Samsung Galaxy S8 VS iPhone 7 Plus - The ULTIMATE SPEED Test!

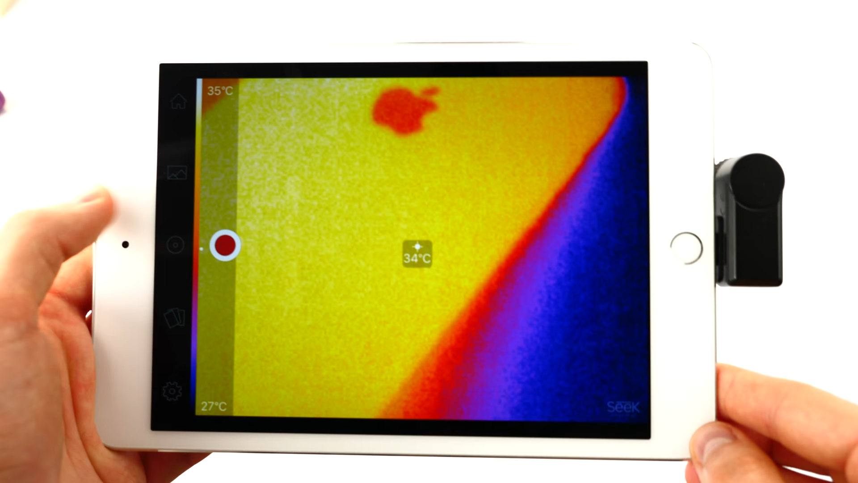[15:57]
On screen: spot 34°C, scale top 35°C, scale bottom 27°C
Next up, I want to do a test that I haven't actually done before, and that's a thermal test.
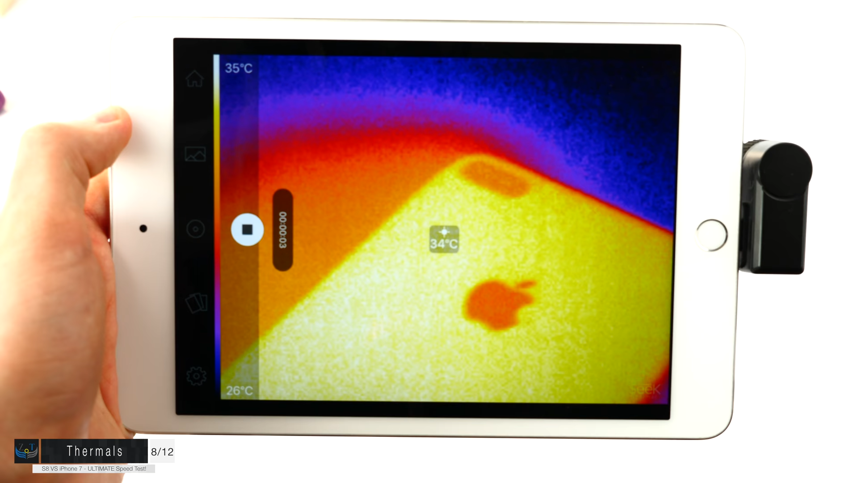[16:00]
On screen: spot 34°C, scale top 35°C, scale bottom 26°C
So I have a thermal camera attached to my iPad mini 4. And as you can see,
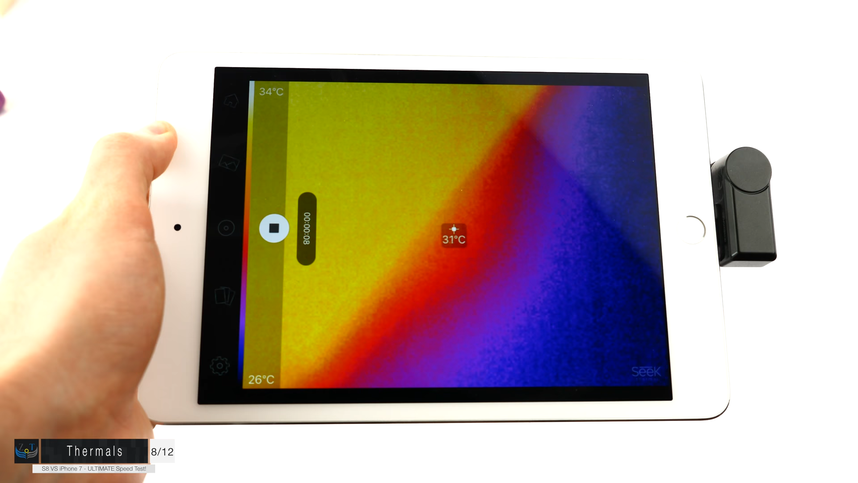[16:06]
On screen: spot 31°C, scale top 34°C, scale bottom 26°C
the iPhone 7 is running at about 34 degrees Celsius, and the Samsung Galaxy S8 is running at about 31.
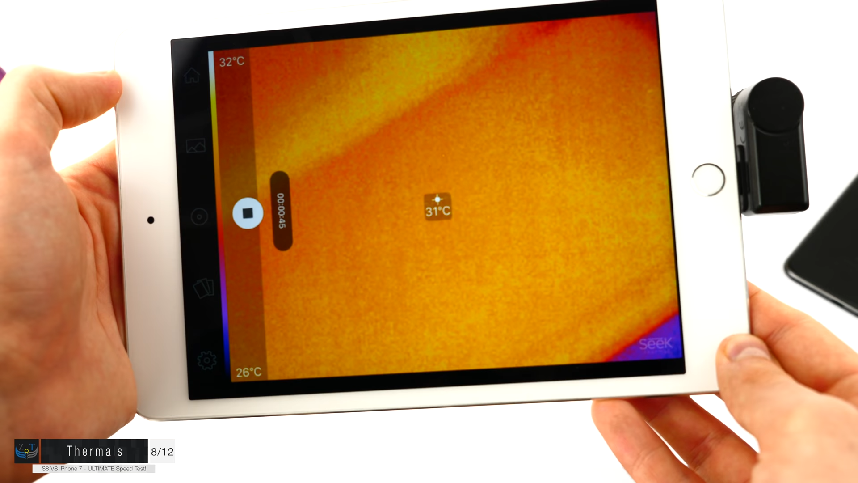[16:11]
On screen: spot 31°C, scale top 32°C, scale bottom 26°C
And yeah, it seems that on the iPhone, the temperature is now going down to 32 degrees.
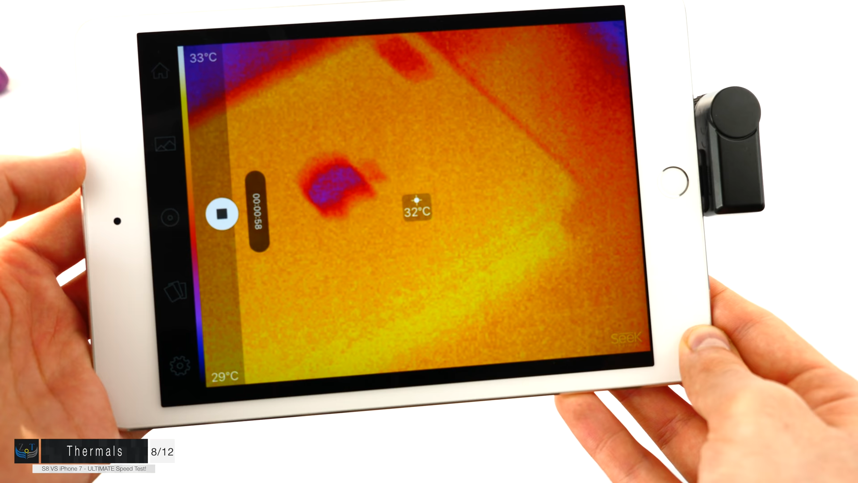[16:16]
On screen: spot 32°C, scale top 33°C, scale bottom 29°C
So yeah, overall, the S8 did run a tiny bit cooler than the iPhone, but not that big of a difference, just one to two degrees.